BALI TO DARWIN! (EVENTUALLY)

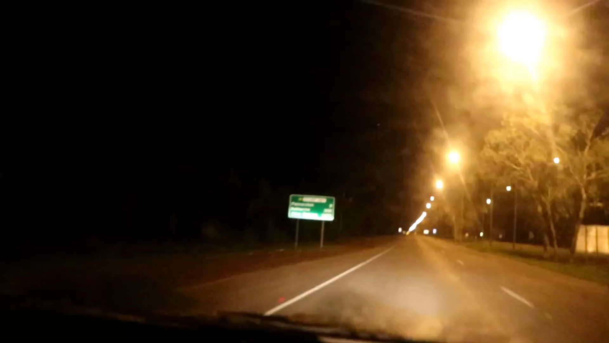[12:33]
And if you ever wanted an idea of how far it is. That sign says 1479 kilometers. Whoo.